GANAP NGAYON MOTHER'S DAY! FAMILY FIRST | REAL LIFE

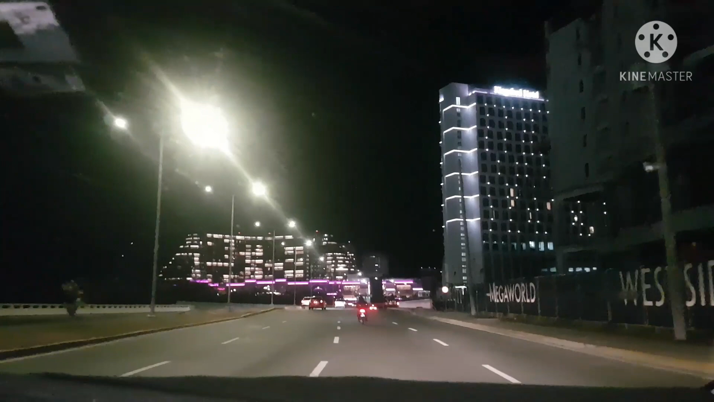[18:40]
Yan ba ang itsura ng ano? Grabe pala ang Okada, no? Ang pakaganda. Noon. Ayan o. So, ang ganda sa gabi. Mailaw.